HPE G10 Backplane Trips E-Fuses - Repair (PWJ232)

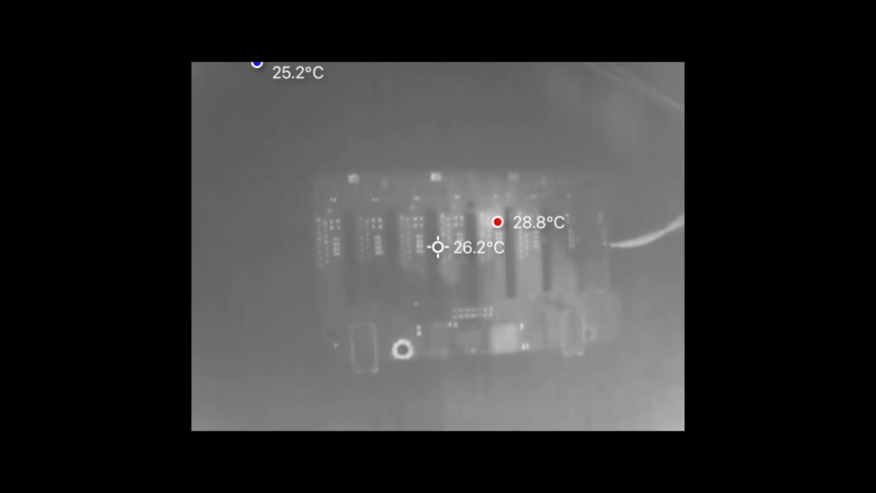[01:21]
which one gets warm and we already have a candidate you
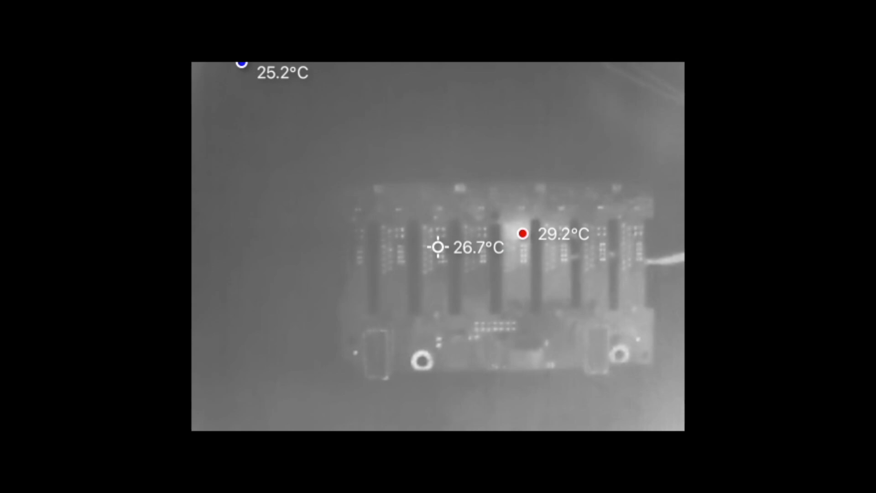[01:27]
On screen: spot 26.7°C, max 29.2°C
see the red dot that's a hot spot about 30 degrees
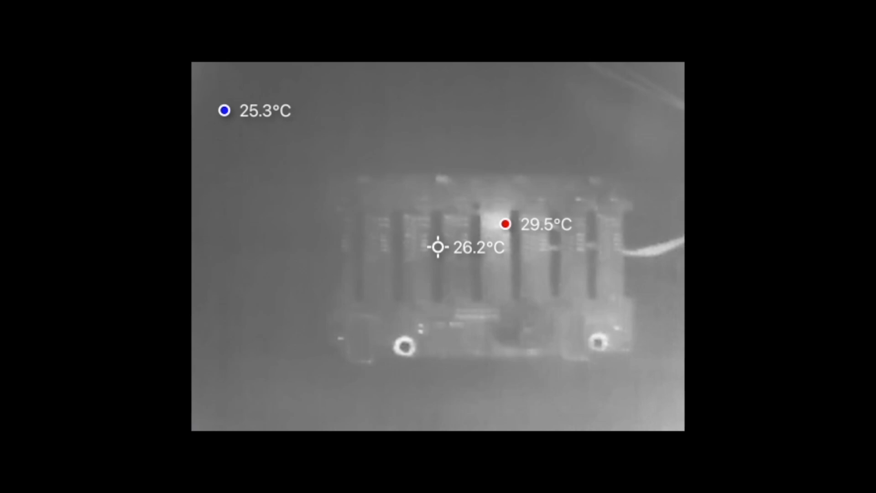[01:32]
On screen: spot 26.2°C, max 29.5°C, min 25.3°C
celsius a little bit more than the ambient temperature here and
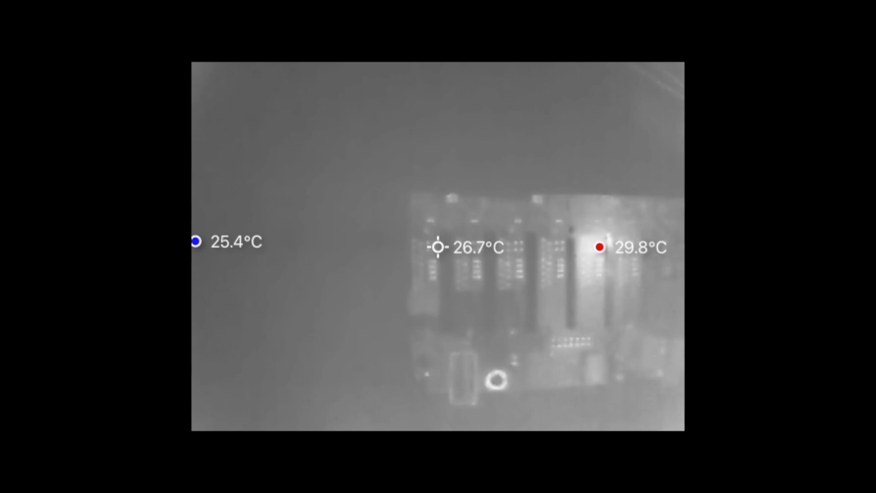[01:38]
On screen: spot 26.7°C, max 29.8°C, min 25.4°C
I think it's pretty clear which capacitor is faulty here and takes the full two amps that I'm supplying